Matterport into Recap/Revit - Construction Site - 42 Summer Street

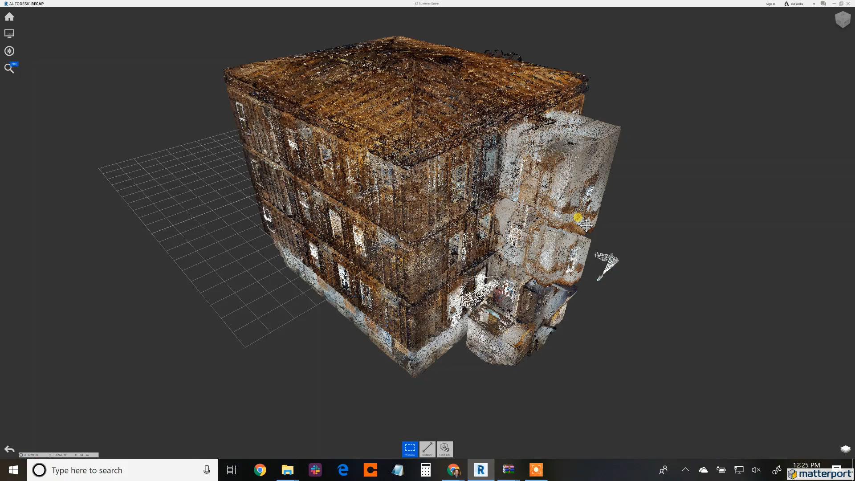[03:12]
Here's that construction site that I was talking about, and the goal is to bring the section of the third floor out.
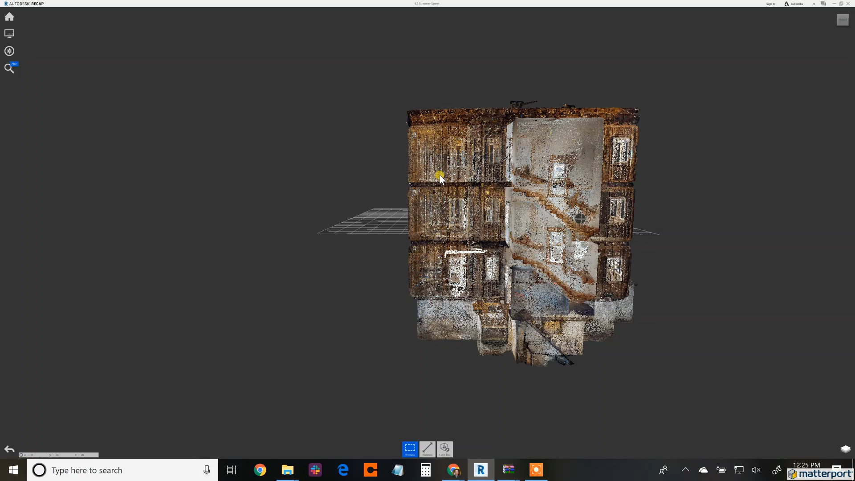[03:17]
Third floor, so the ground floor is the basement.
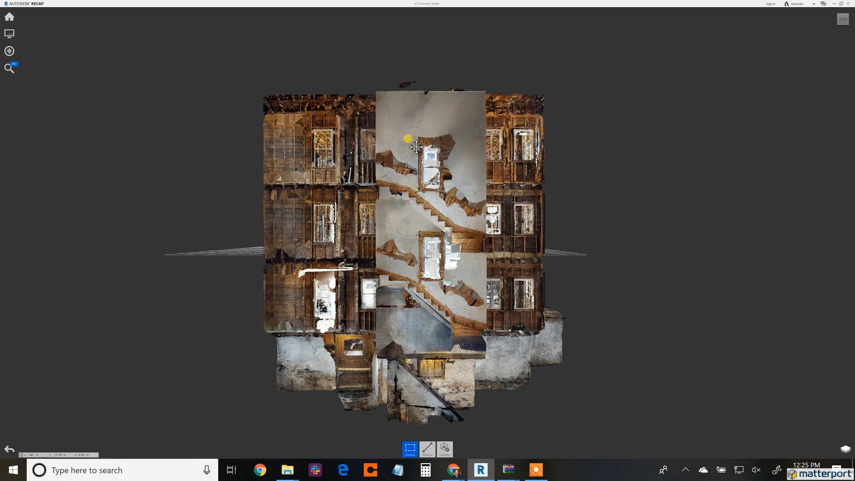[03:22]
I'm going to call out the first floor, second floor, and then third floor. I'm going to reduce these walls and ceiling.
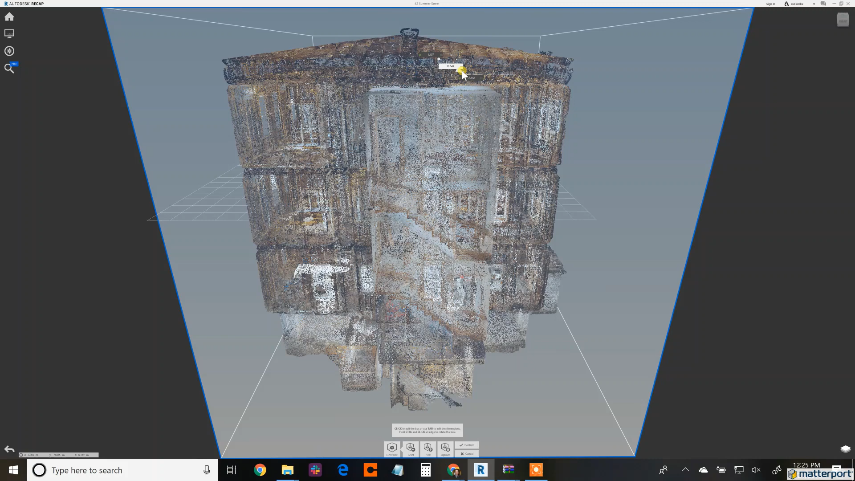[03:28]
This isn't deleting the information. This is reducing it and obscuring it, hiding it.
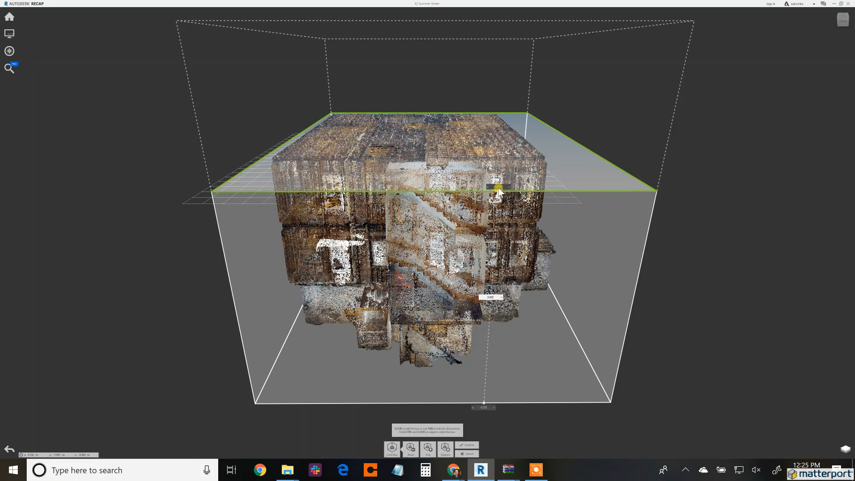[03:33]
So, when I transfer and save this and export it to Revit,
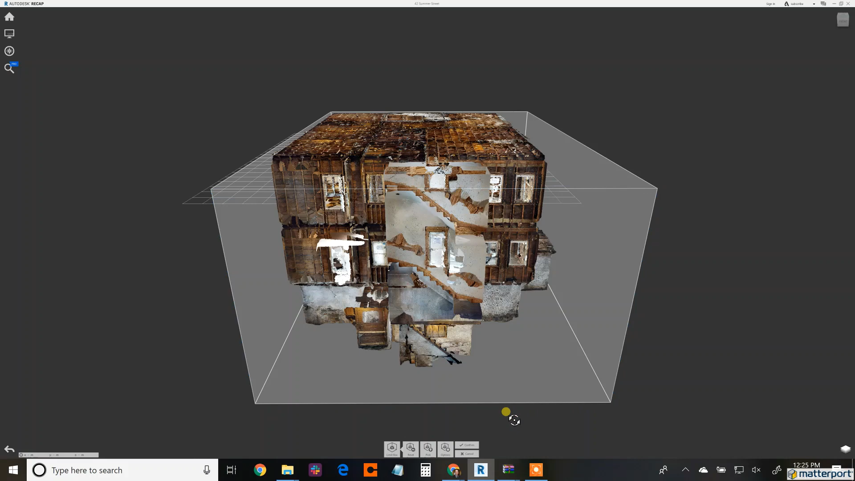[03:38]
just the view that I want will show up.
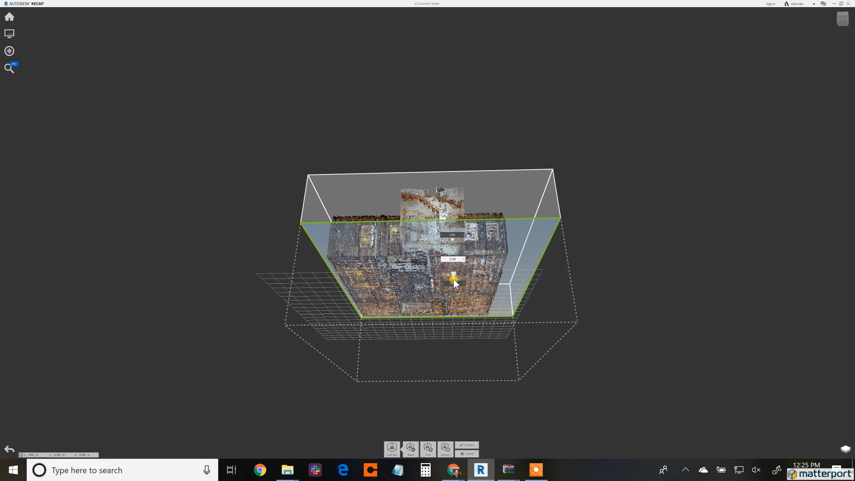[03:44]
So, as I'm selecting the space that I would like, I'm going to save this information on the Exporting tab here. Exporting it out. RCP, RCS. Those are the two files that I'd like you to look at.
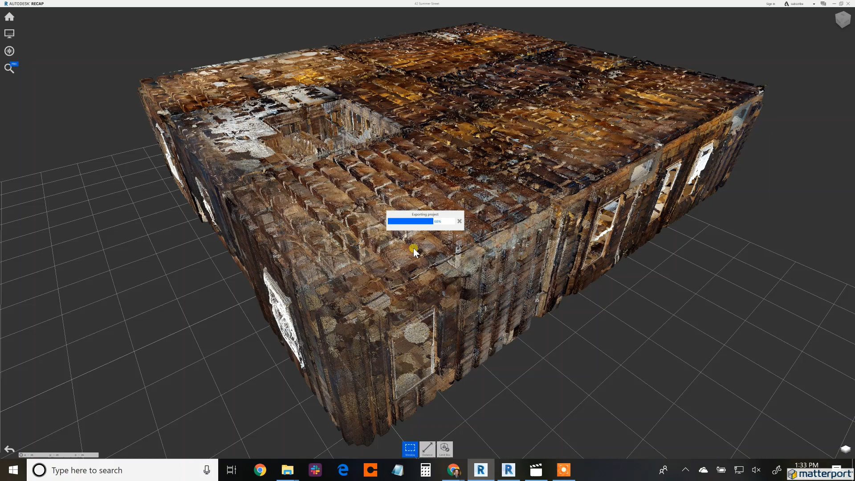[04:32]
is being optimized within Autodesk's program. So, those folders before are now redundant. You can delete them, archive them. The information will always be available on the my.metaport.com page.